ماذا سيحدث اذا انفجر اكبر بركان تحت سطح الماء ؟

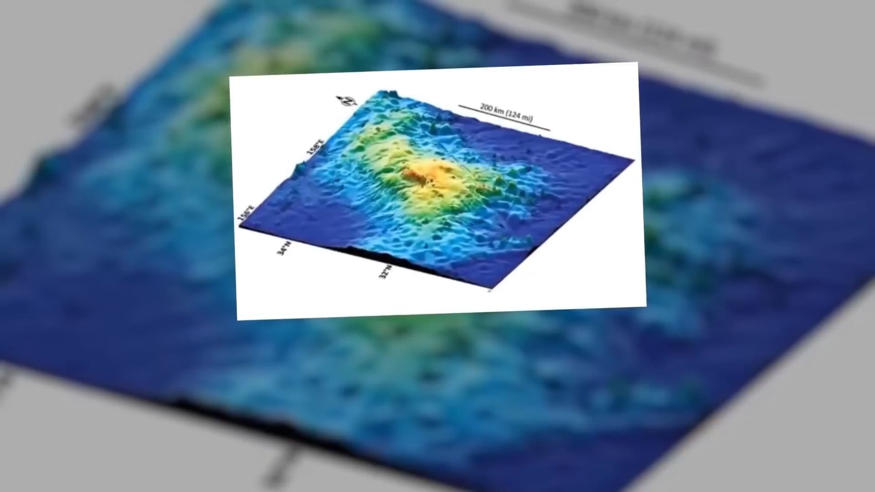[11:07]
يطلق على هذا البركان الوحشي لقب تامو ماسيف، ويقول علماء البراكين أنه نائم منذ أكثر من 140 مليون سنة.